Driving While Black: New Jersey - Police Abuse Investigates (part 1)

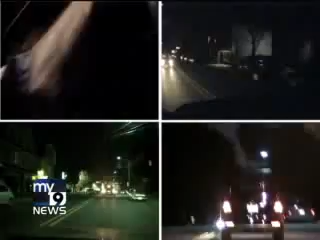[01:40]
We spent four nights following an African-American former cop driving through towns all over northern New Jersey with our undercover cameras rolling. We really didn't target any particular police department, but according to our driver, police in three towns did seem to target us. Hey, we're getting stopped, guys.
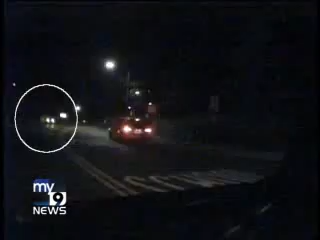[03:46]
Over in the news car, we spot him, too, as we drive north. Oh, here's a cop. Oh, right here.
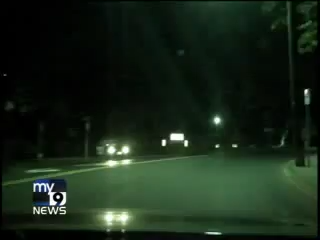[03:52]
You guys just passed a cop? Terrence turns around and heads north on Palisade, passes the officer a second time. He and Rich stop at a traffic light. When they move forward, the police car swings into the oncoming lane of traffic,
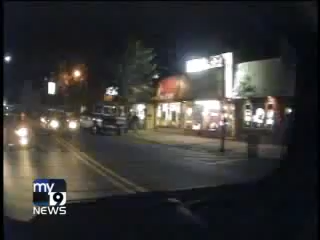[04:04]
passes four cars, and pulls in directly behind them.
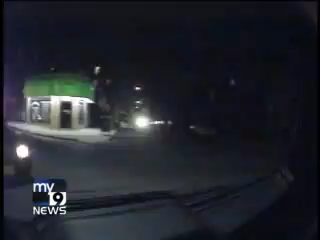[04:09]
He hits the lights. It's 9, 10 p.m. Tuesday evening. You can't stop at Cliffside Park. The officer walks over but goes to the passenger side of the vehicle.
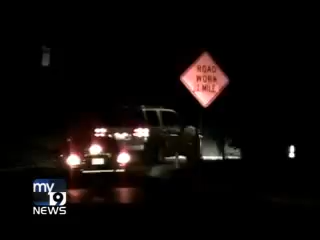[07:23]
He flies past our news car, heads straight for the navigator, and exits right behind them. At a stoplight, Terrence and Rich briefly hesitate, trying to read the right turn on red sign. It says up until 4 o'clock. It says they're good to go, but that's when the police officer hits his lights. Yeah, we're getting pulled over, guys.